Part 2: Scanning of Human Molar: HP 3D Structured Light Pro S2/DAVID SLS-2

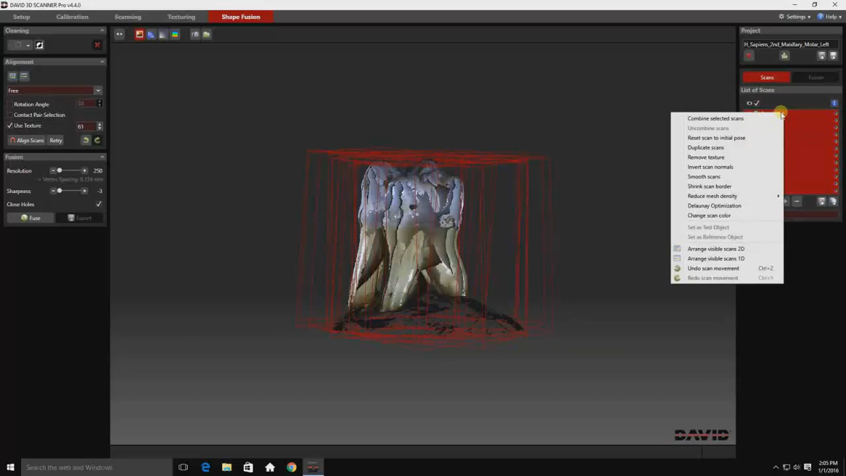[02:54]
And now I'm combining all of those scans into one block.
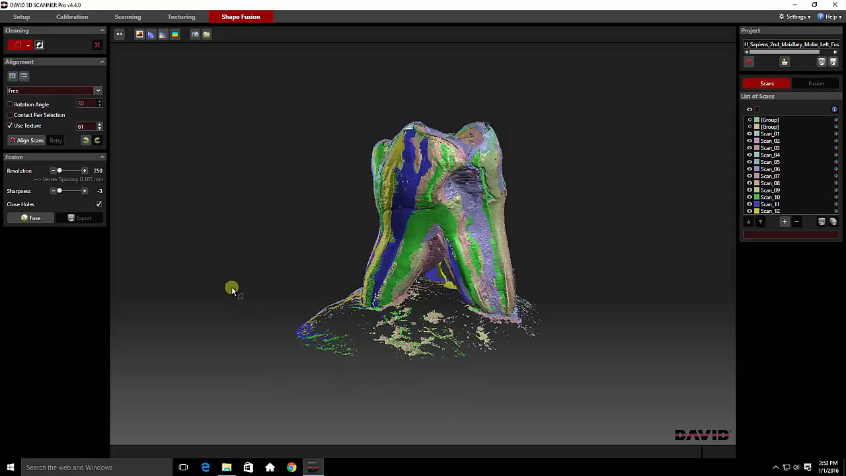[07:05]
And I'm just clicking on spots. And all of this is done with the left click. And when I'm ready to stop, I click right click, that highlights everything red, and delete the triangles.
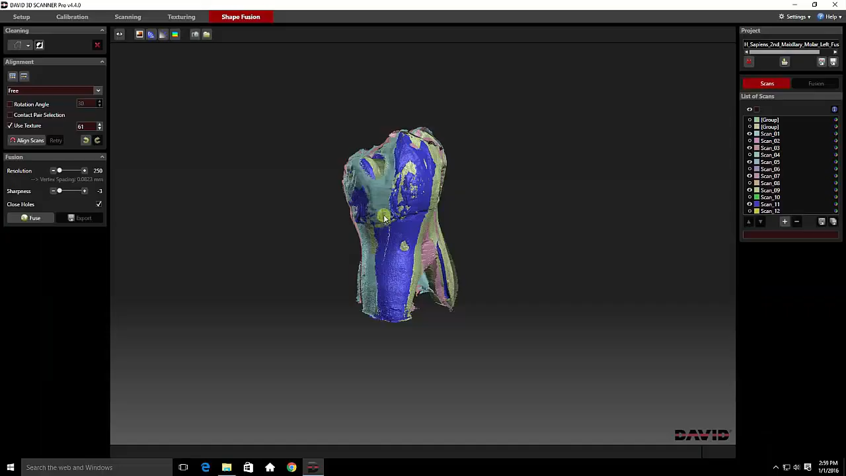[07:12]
So what we're looking for is an image that has a nice porosity to it and very little streakiness.
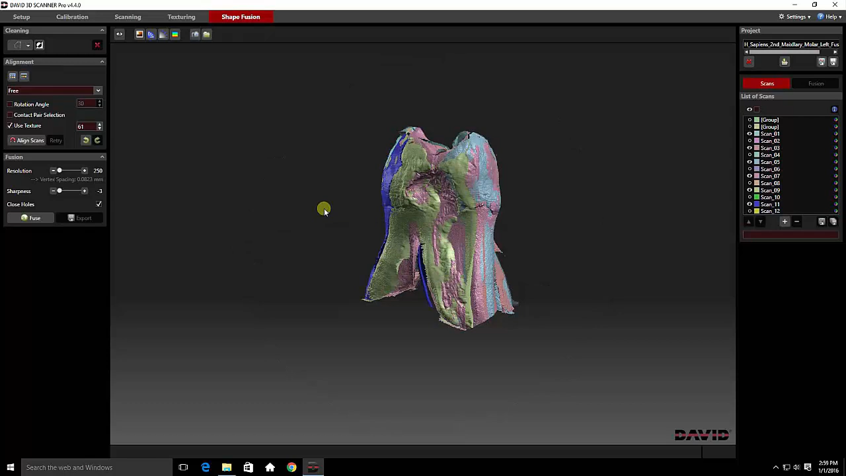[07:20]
And all of this is actually looking pretty good.
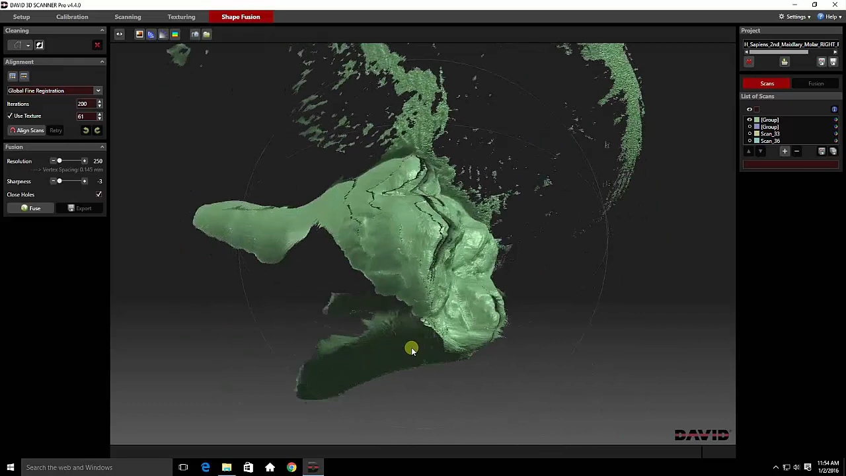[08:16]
Here's the top of our tooth, and we're going to clean this up.
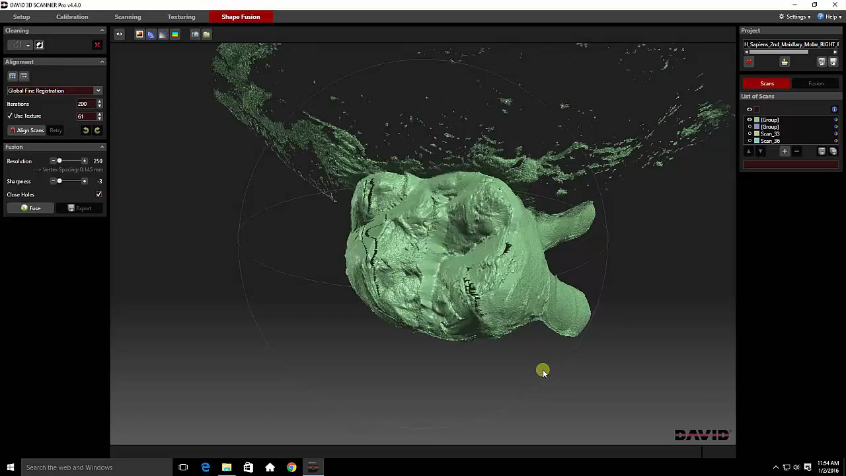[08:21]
And this can be done fairly quickly because we don't need a lot of the sides of the teeth. Those are all redundant information.
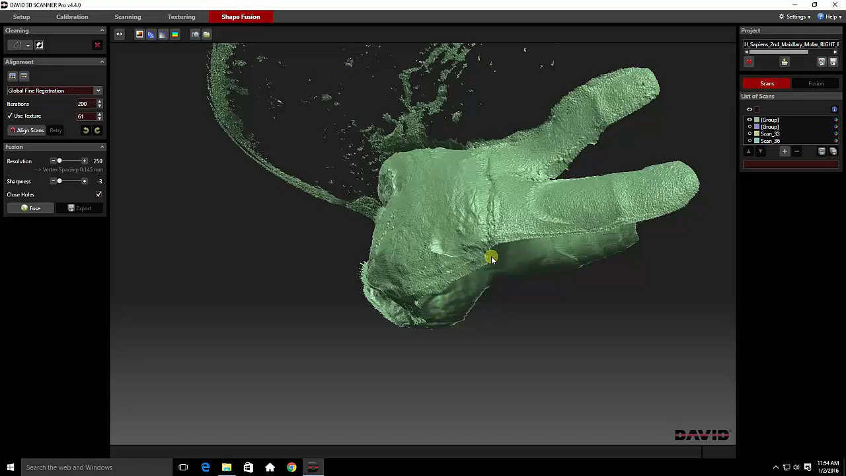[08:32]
So we're going to go through and do just a very quick amputation on a significant portion of this tooth.